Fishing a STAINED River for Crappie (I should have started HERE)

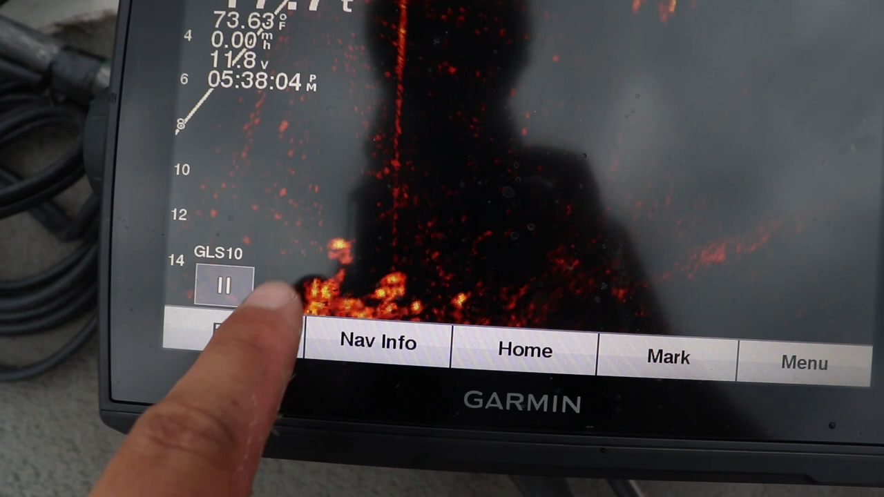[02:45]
On screen: water 73.63°F
That's the top of the tree and it's just covered with fish.
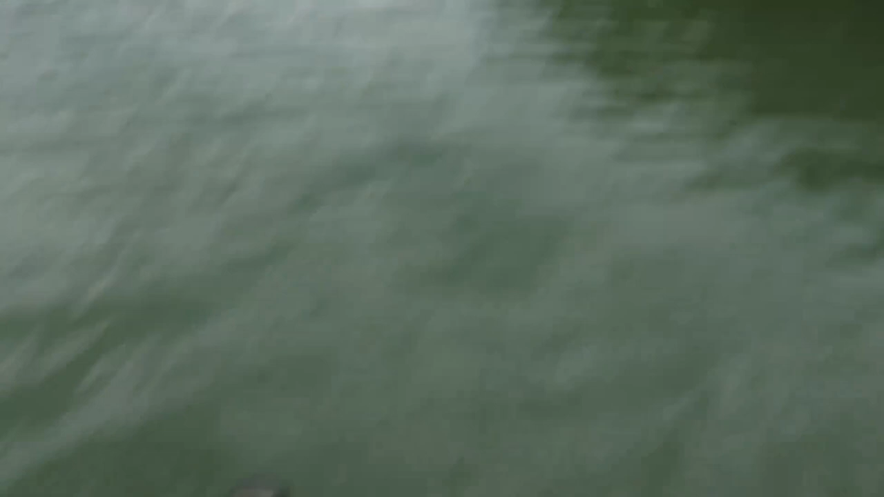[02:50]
I've already caught one, wasn't the biggest one, but it is a crappie.
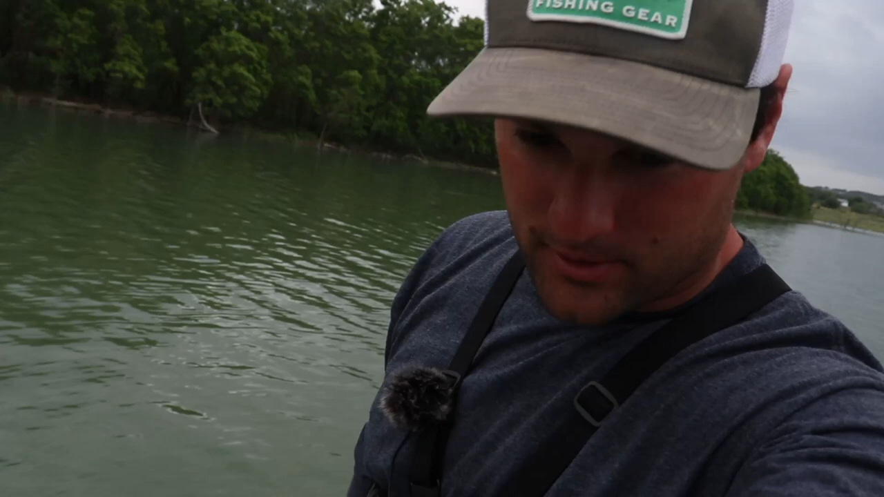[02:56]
So I'm going to drop down with a very small jig, 1.48 ounce. That's the size of jig, 1.48 ounce size jig. And a crappie monster firefly, a little pink and chartreuse action. So I'm going to put you on a live scope so you can see exactly what I'm doing. And yeah, let's get set up.
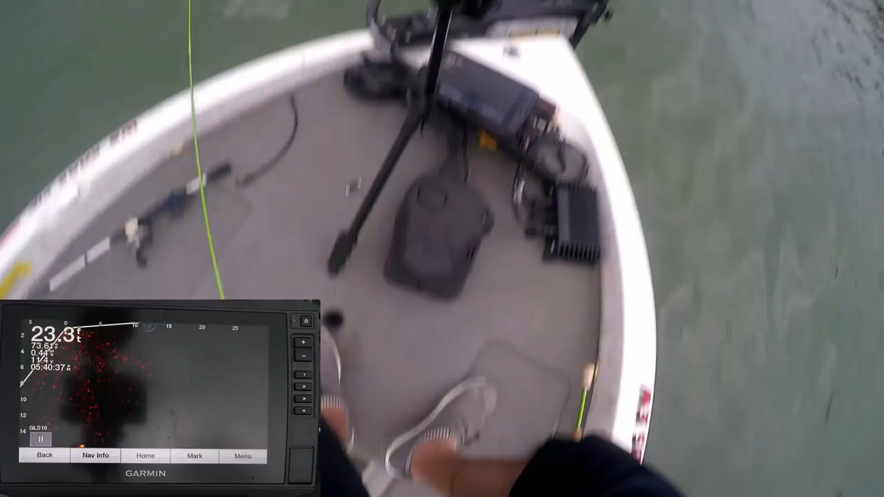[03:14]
Okay. So this is what I'm using. It's a very, very small setup. I was, I downsized the line. This is four pound mono.
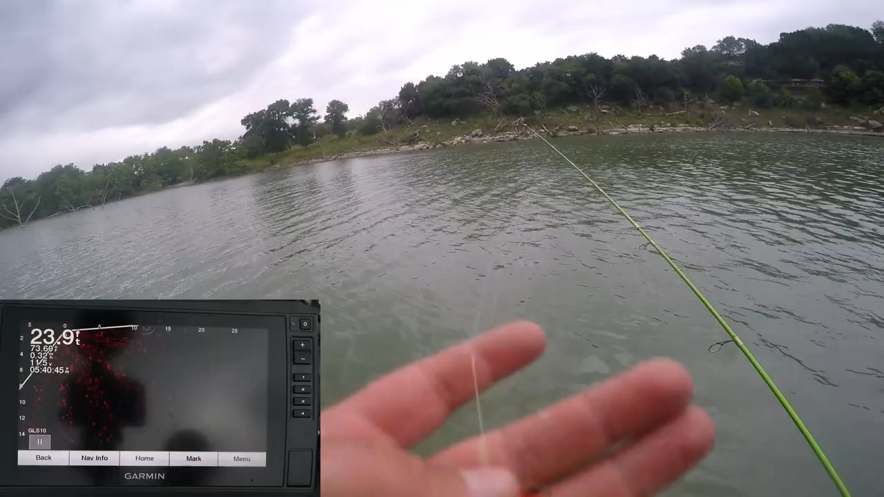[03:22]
I got to be pretty careful when I'm jigging in these trees. This is extremely light, but I was fishing the clear water on the main part of the lake and I thought, you know, the braid or any type of like eight pound mono would be a little too much. So I played it cautious with the small diameter mono. There's the fish. There they are. This is a 1.48 ounce jakehead, 1.48 ounce. Really small. Just a swim, it's like a swim jig style body.
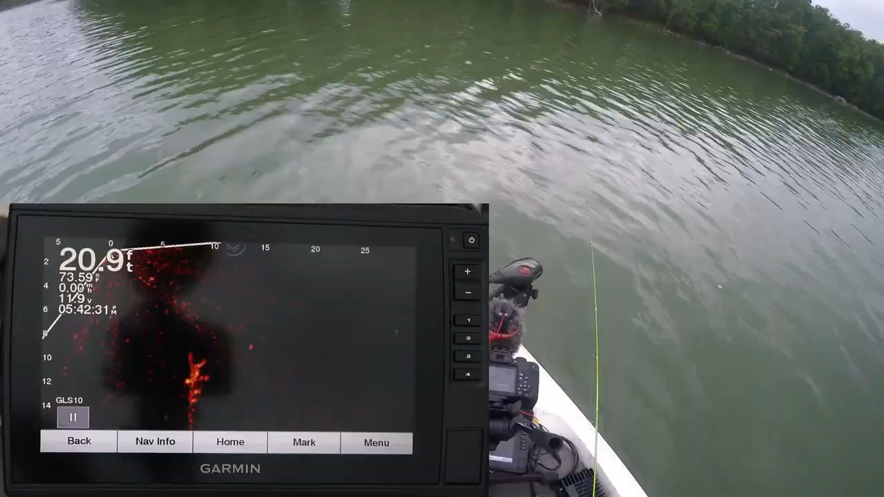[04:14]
On screen: depth 20.9 ft
All right. Here we go. Yep. There they are. See them all stacked up on that tree? So let's drop this down here and get on them from my jig.
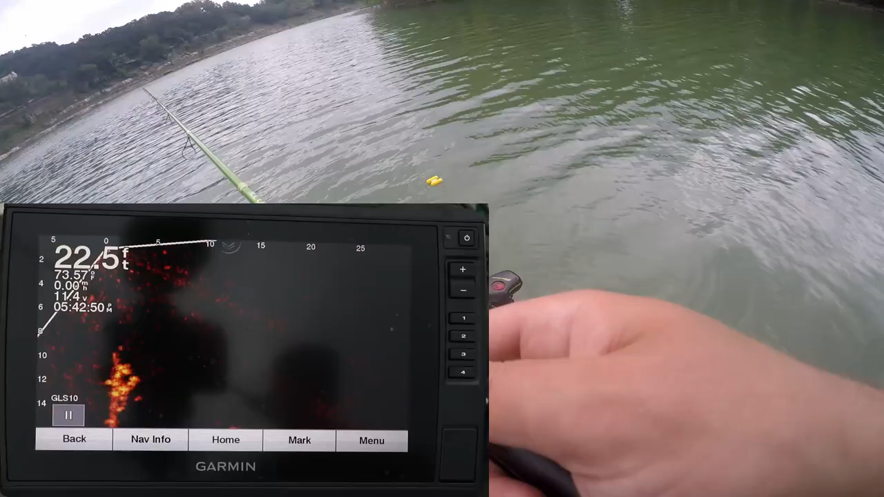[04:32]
On screen: depth 22.5 ft
There's two separate trees. This one's the tallest one and there's a smaller tree way down there. There's my jig dropping down right there. Oh! There he is. Got him. Got him right on the drop.
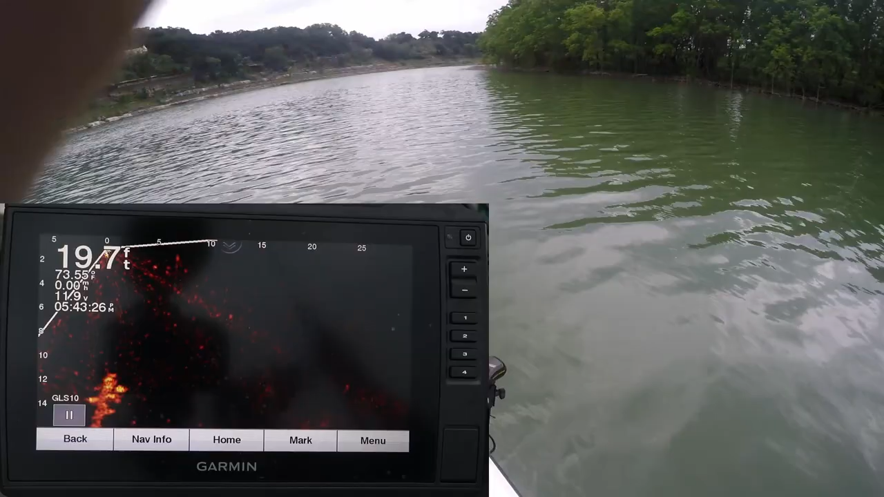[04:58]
On screen: depth 19.7 ft
They're not big at all. Oh no. Got in a dink school. These are tiny, tiny crappie. Oh my goodness.
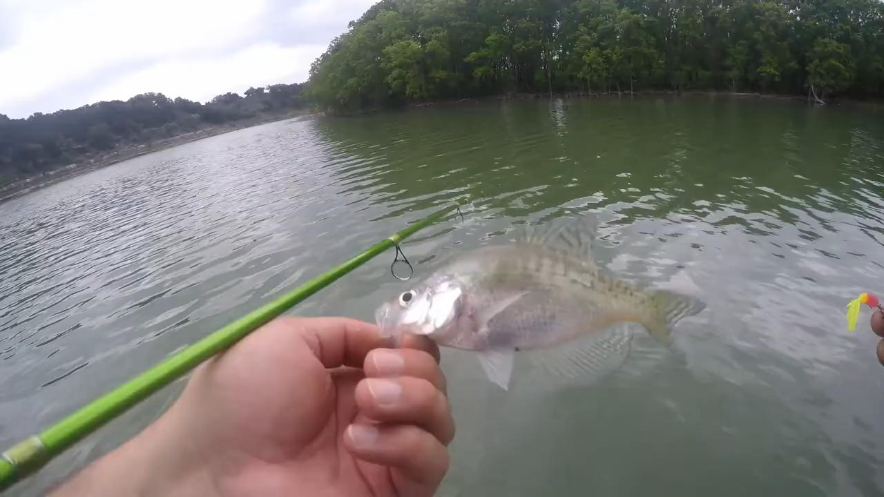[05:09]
That's a bait fish.
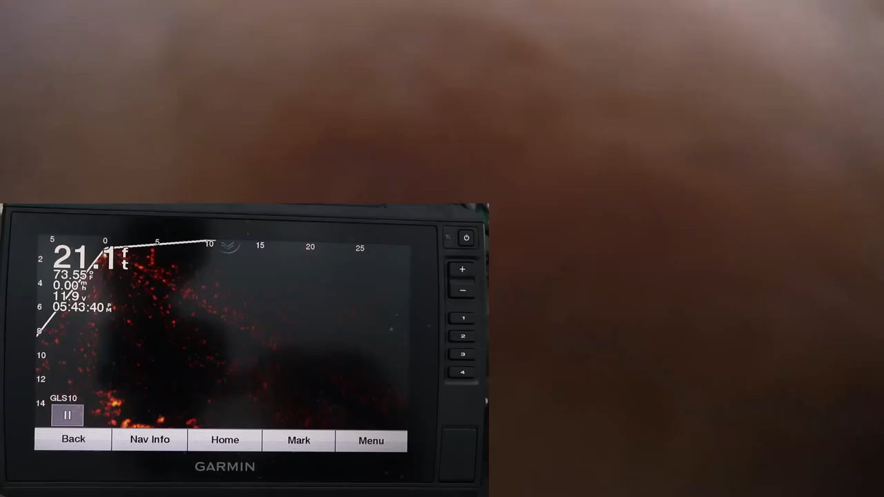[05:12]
Well, you know what? I'll take it this trip. It's been three days. I should have gone upstream right away. But I tried some brush piles out on the main part of the lake thinking that would be better. It wasn't. I might switch to a bigger jig head to see if that gets a bigger fish. There goes my jig. There it is. Here comes one. Oh, he missed it. Here's my jig head dropping back down right there.
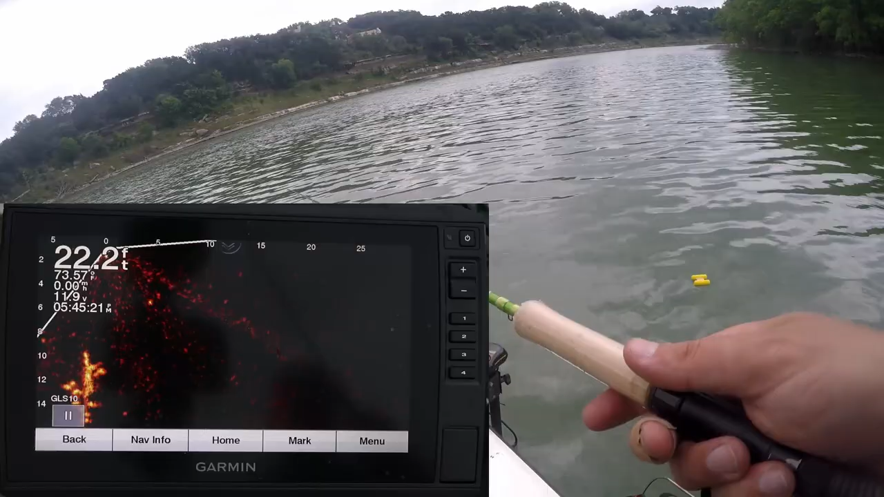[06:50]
On screen: depth 22.2 ft
The trees actually behind the boat, but let's see if we can get one to come off that. Oh, there's some more stuff. There's a ton of them on that tree.
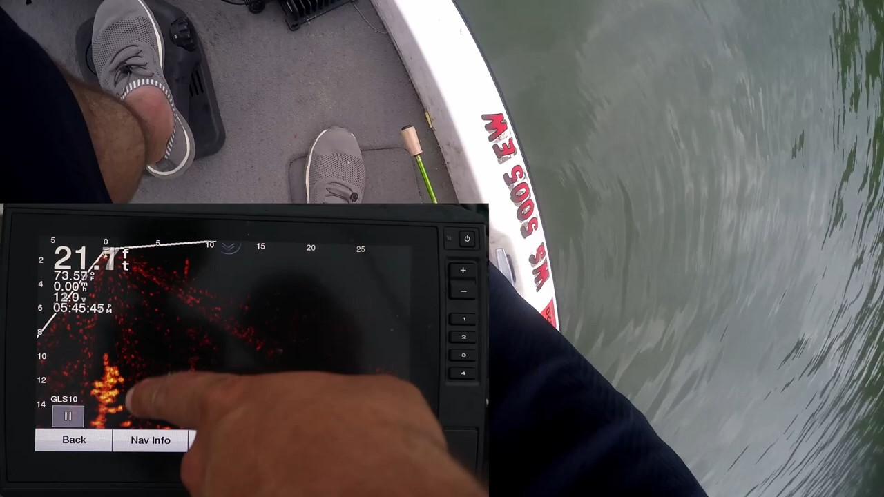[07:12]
So this is directly below my boat right now where the zero mark is. My jig's probably five feet out in front.
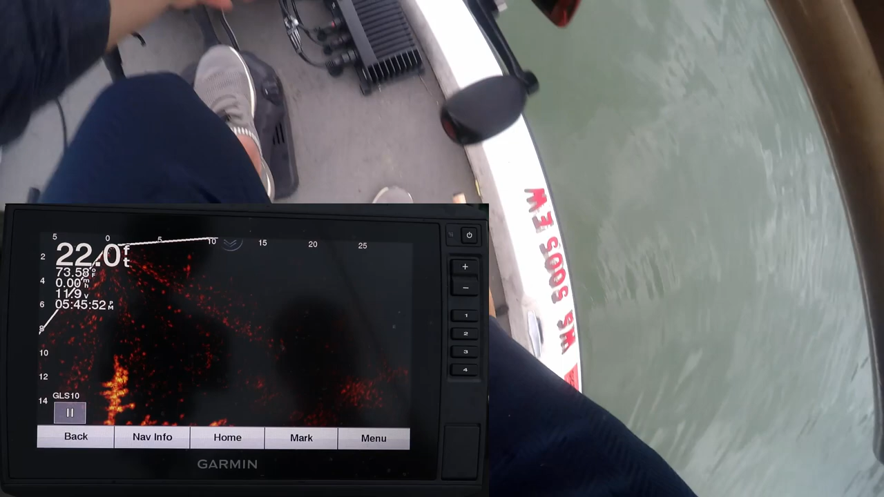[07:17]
I just want to see if we can get something to come out and hit it from that tree. There goes my jig. Straight down.
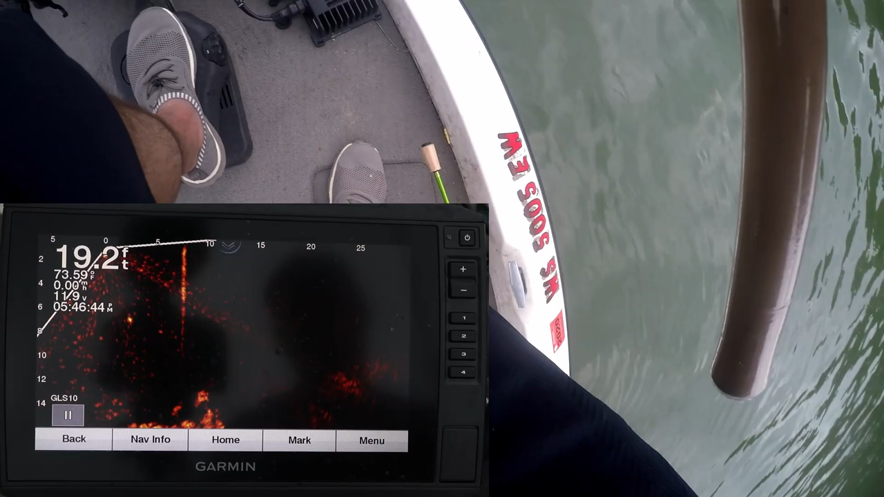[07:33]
On screen: depth 19.2 ft, speed 0.00 mph
I think I'm going to hit the top of that tree. See it falling? Come on. Somebody come up and hit it. Might have to switch up colors. Alrighty. Here it comes. Oh, I missed him.